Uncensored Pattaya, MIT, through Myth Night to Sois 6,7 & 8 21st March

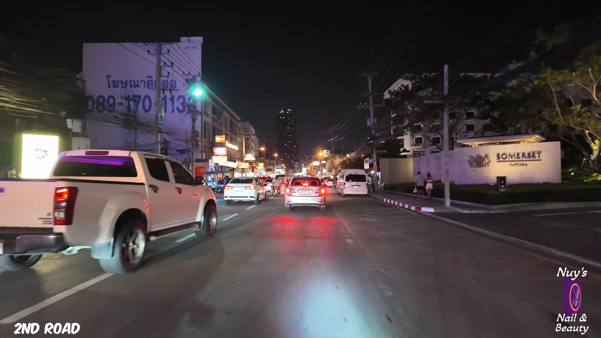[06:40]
It's always hard to work out what people are doing here.
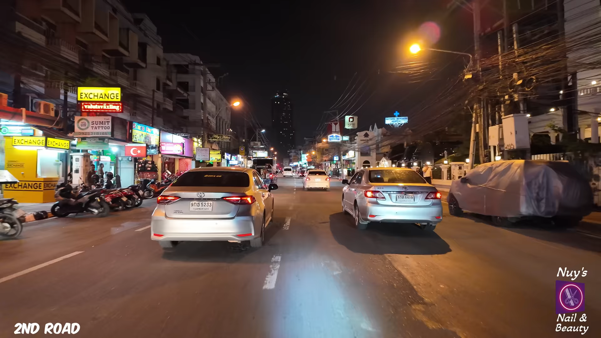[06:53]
They kind of straddle the white lines.